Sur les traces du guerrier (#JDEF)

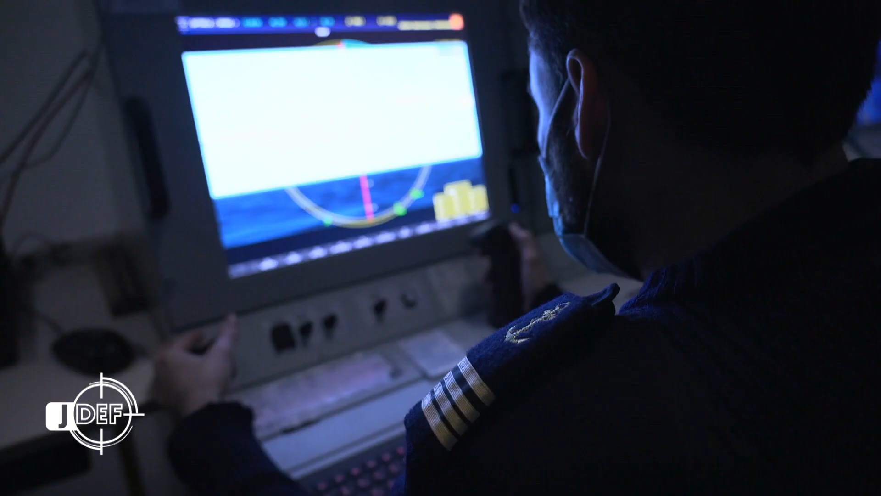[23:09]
Elle défile toujours bien gauche à gauche, on était en silhouette 15 gauche.